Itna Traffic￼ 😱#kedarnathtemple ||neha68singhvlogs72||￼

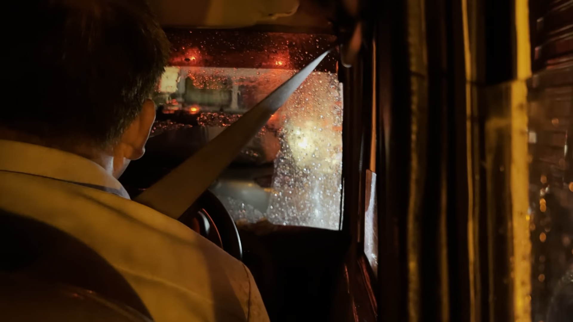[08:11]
हमारी लाइन अभी यह पड़ी है यह जो लोके पर नहीं पूरा जंगल में और यह हम जंगल के अंदर फस गए अभी फिलाल
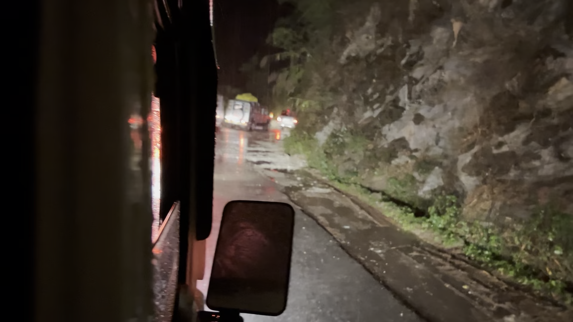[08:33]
और यह जान की टिया बभी तक फस ली है और बारिस भी हो रही है
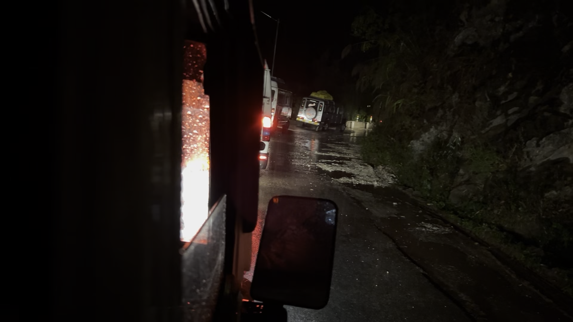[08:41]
और यह देखो जाम अभी वह तक पूरा लगा हुँए यह भी नहीं पूरा दूर दूर तक लह जाते है और इस ठीर जीरी गाडे यह चल लीग तो